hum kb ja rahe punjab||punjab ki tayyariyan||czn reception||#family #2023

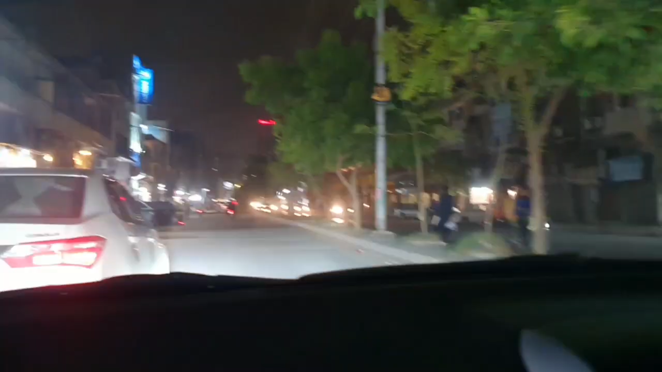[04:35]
تو گائز ابھی ہم آگئے ہیں تاریخ روڈ لیکن مارکٹو تو آکیب سا کافی ہرٹک بند ہیں بس یہی رک جاؤ